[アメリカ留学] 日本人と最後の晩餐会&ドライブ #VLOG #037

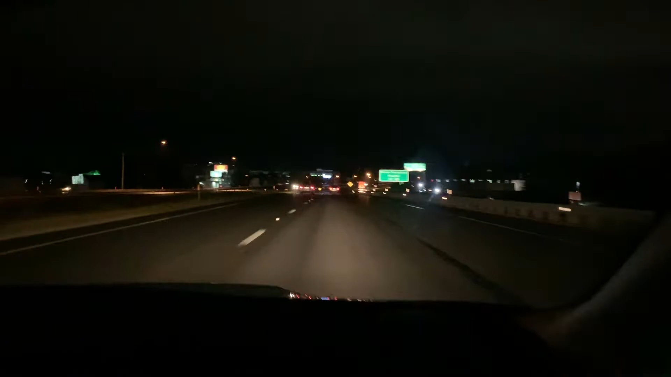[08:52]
こんな感じでねかなり道路も広いんで車通りもねやっぱり田舎なんで少なくてこれがニューヨークとかロサンカラフォニアとかねロサンゼルスとかなると
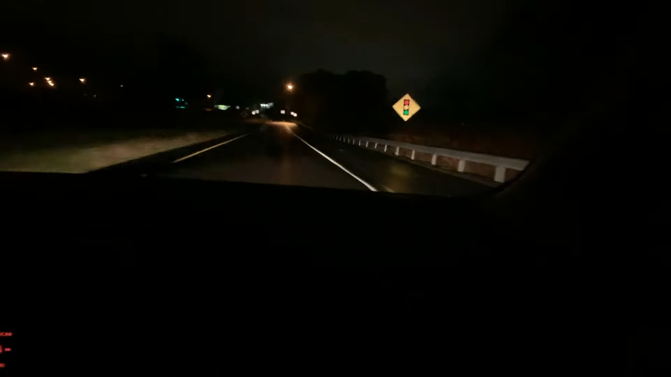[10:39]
これはねあのイーストサードスリートオフィスまあこれ直進直進
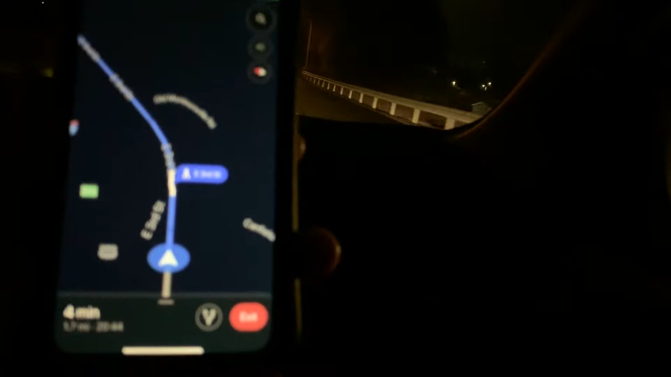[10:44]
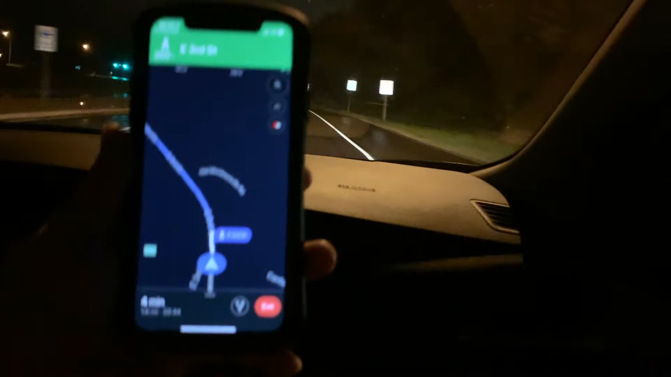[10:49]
危ない危ない危ないコンティニュアニスステーススティープ34マイルマドレースこれマスクとえー角かなえーとねを右かなまあまあ今端越えて
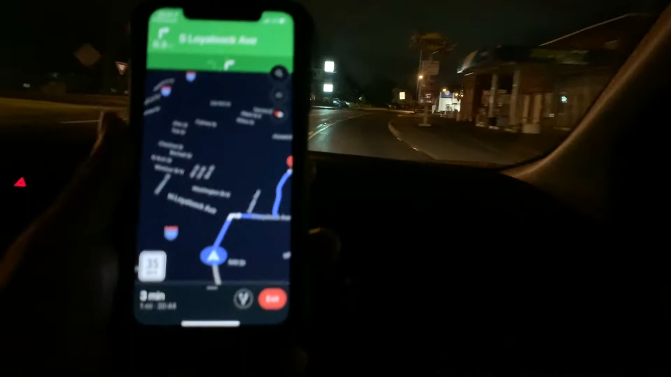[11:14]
まだねーまだ今端
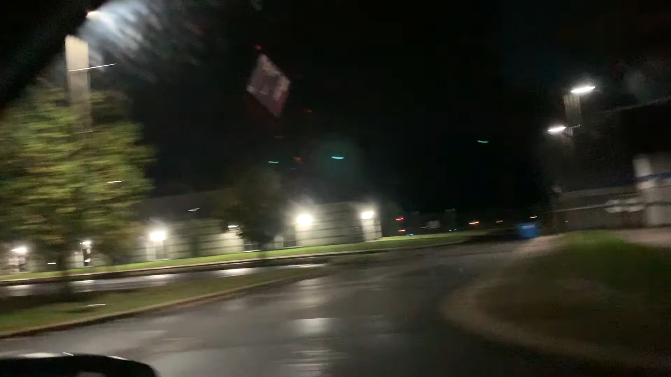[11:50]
これそうペーステイトペーステイトこれペーステイトの建物ねペーステイトあーほんとだあーエビエーションセントあんだへー初耳そしたら編入してたもんね危ない危ないはい着きましたー